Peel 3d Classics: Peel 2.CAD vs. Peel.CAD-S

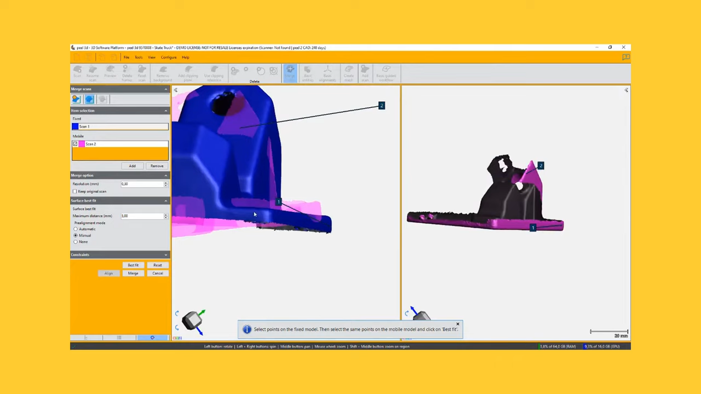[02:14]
This will let you align your scans, fill holes, isolate your objects and your scans from their surrounding environment and more.
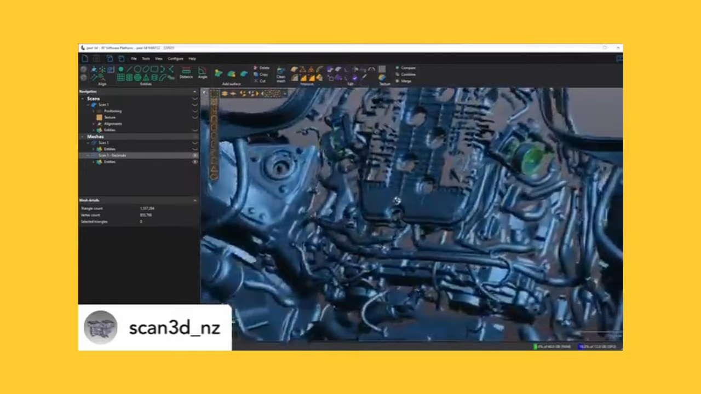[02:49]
But these scanners can also capture both the geometry and the color of objects.